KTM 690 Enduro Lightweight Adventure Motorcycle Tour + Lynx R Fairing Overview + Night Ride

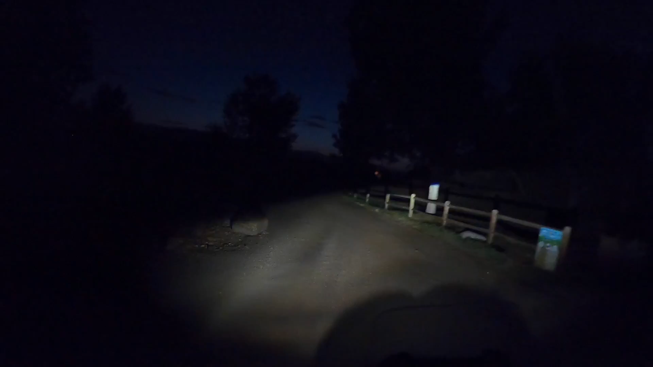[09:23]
high beam low beam look at that look at how the light cuts it's really cool there's somebody coming but i mean it's it's about as good as as good as it gets for something that's not you know built for racing or whatever so
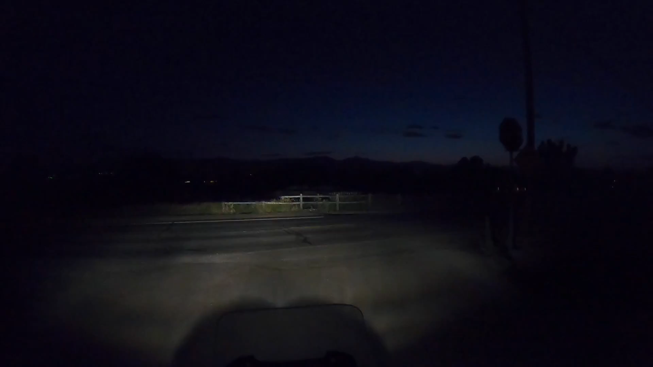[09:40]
let's go ahead here awesome let's roll so
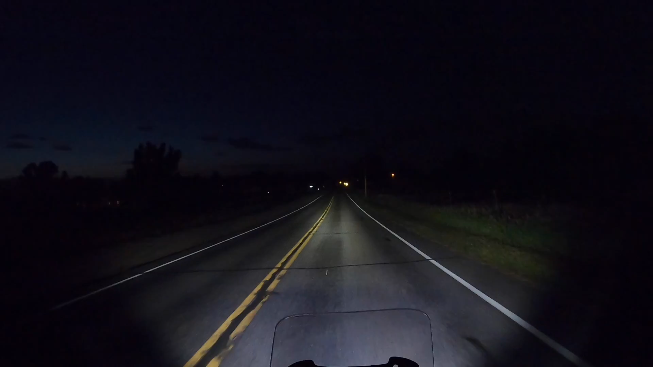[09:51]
that's low beam that's high beam pretty darn good low beam you can see plenty on the side of the road high beam basically daylight pretty darn good all right so let's show you how the uh the garmin cradle works on this particular bike you just uh slide it on oops